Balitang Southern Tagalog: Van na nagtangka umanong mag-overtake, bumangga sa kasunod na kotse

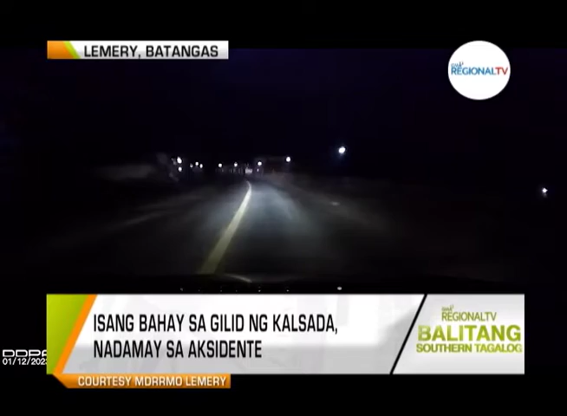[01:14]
Sa dashcam video ni Declaro, makikita ang pagsalpok nito sa isang poste saka dumiretso sa gate ng isang bahay.